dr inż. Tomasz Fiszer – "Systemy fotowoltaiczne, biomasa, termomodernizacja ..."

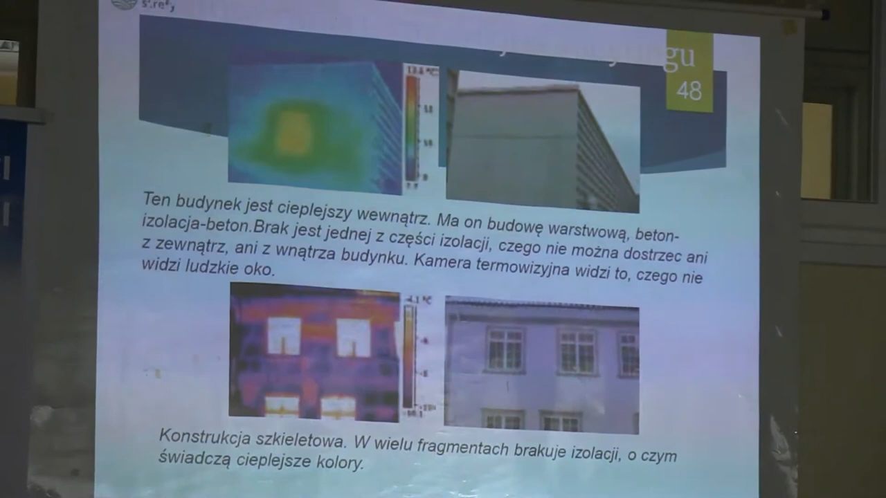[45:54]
termomodernizacji albo w odpowiednim momencie procesu budowy budynku można je zastosować. Tutaj mówimy o badaniach termowizyjnych i o próbach szczelności.
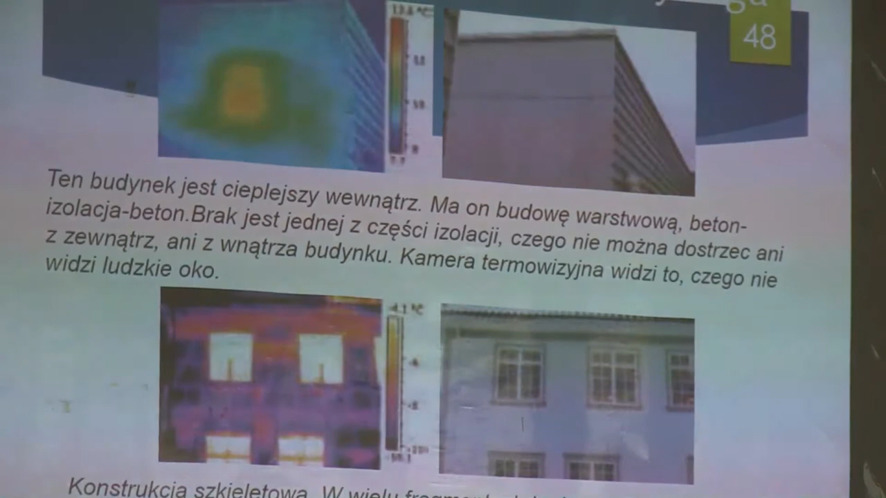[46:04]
To są nieinwazyjne badania, które w bardzo szybki sposób pozwalają zlokalizować miejsca strat ciepła i ewentualne błędy w wykonaniu, czy np.
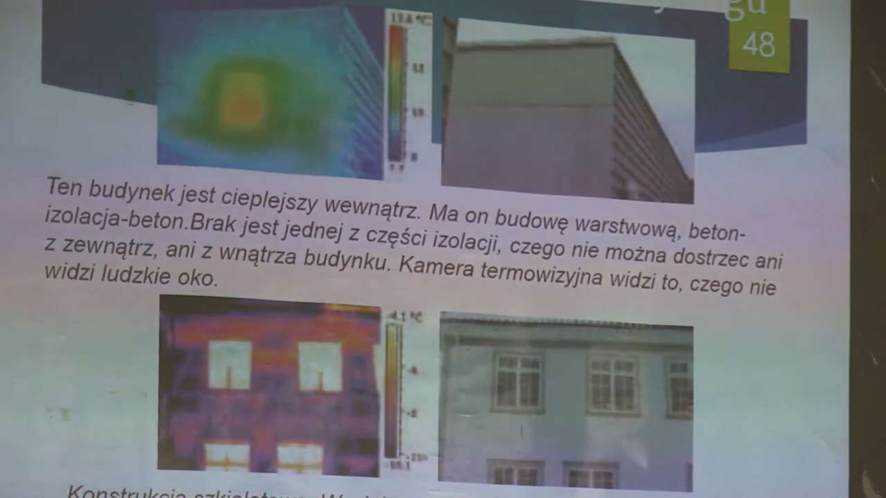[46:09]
przy błędach przy ociepleniu, czy np. montażu okien. Kilka przykładów.
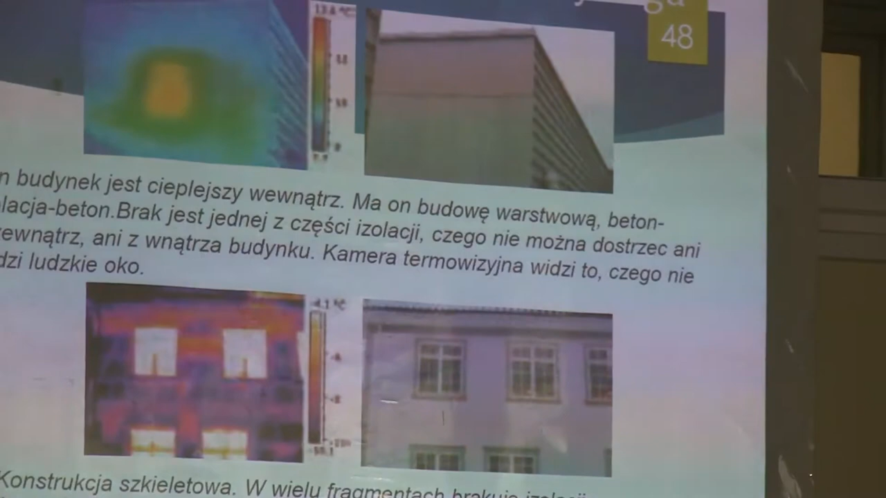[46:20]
Ściana szczytowa, no jest ewidentnie tutaj strata ciepła w tym miejscu.
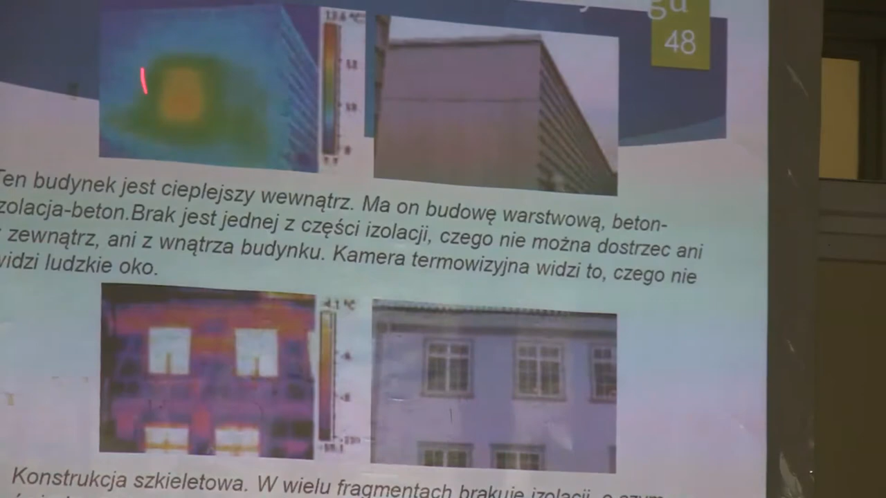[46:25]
Być może tam kiedyś było okno, prawda, zostało zamurowane, przykryte warstwem ocieplenia i teraz jest tutaj ewidentnie większa strata ciepła. Mówimy, że w tym miejscu ściana świeci, czyli emituje większą ilość ciepła. W tym przypadku mamy budynek w konstrukcji szkieletowej i widać miejsca, gdzie ewidentnie ta strata,